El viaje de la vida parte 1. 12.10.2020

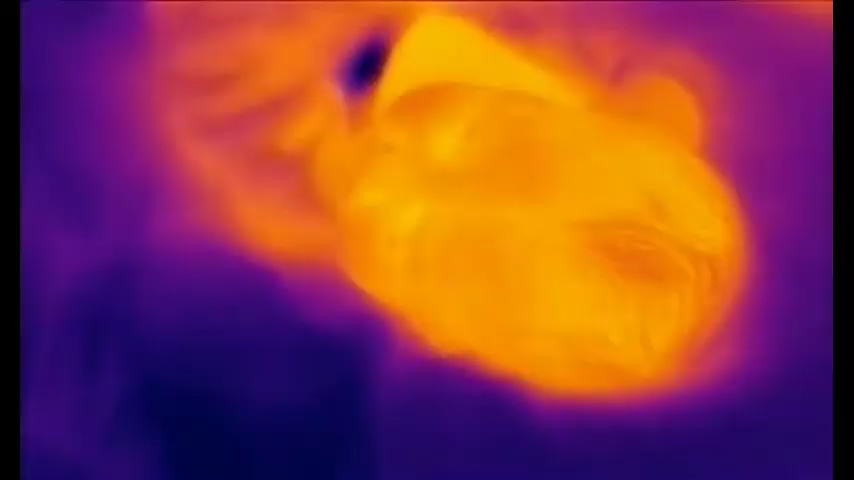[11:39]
Una cámara de infrarrojos nos muestra la lucha por mantenernos calientes en el momento que vamos perdiendo el necesario calor corporal.
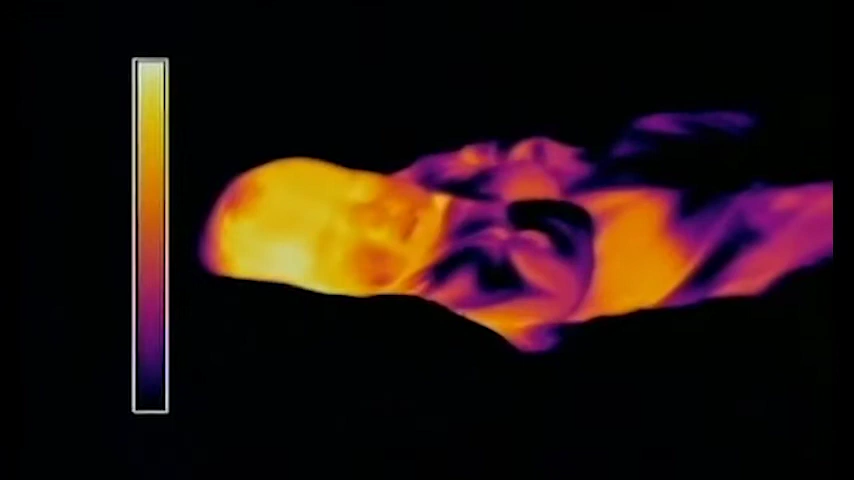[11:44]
La zona de amarillo es donde la pérdida es mayor.